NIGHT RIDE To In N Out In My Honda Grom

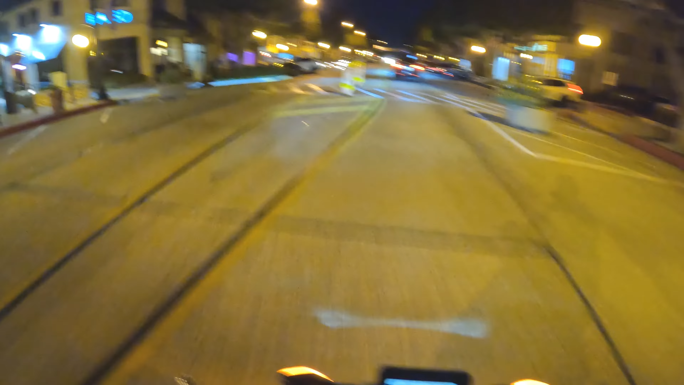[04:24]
where it gets a little more crowded more people out should be fun to drive through there whoa whoa
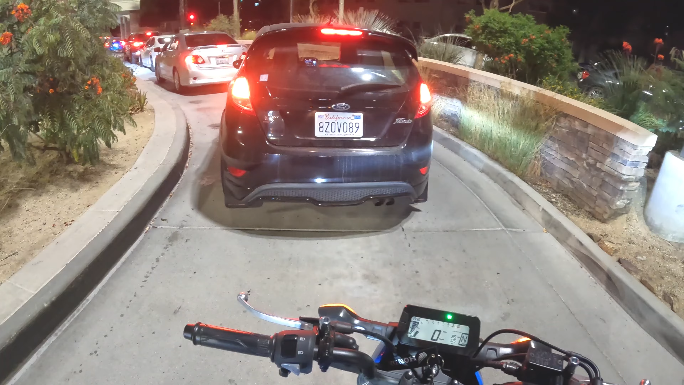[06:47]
thank you you too we have a clean little st right here these are nice there's the menu for you guys double double cheeseburger
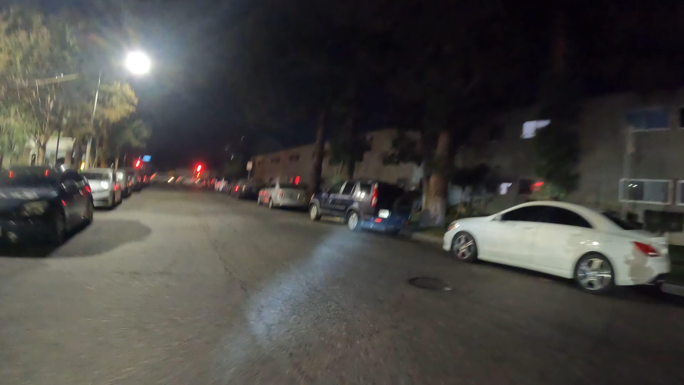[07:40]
parking lots not my favorite so long in and out we're gonna go this way
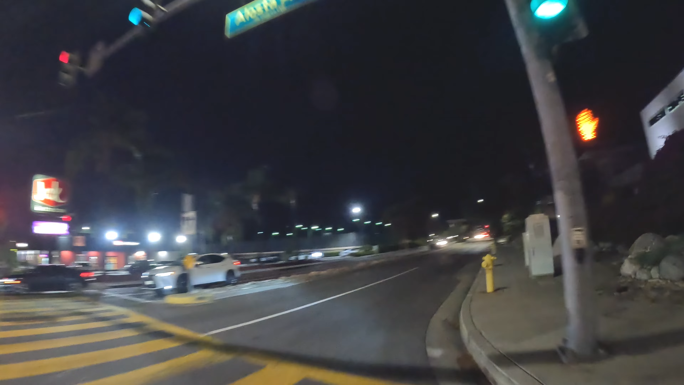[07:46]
we started on the back roads we're gonna end on the back roads
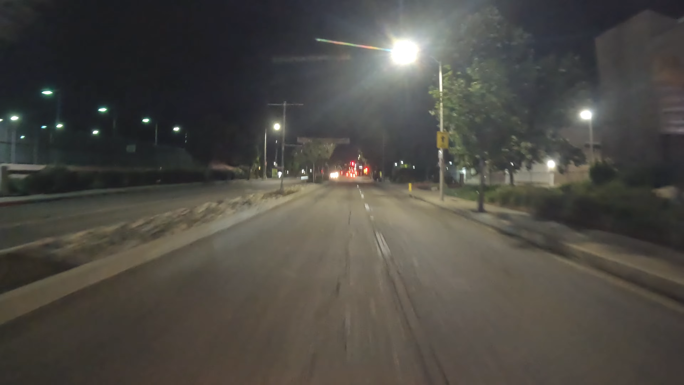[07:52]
turn back sure that's the thing about not having mirrors man it's not that good bike looks great it looks a lot better without the mirrors but definitely need mirrors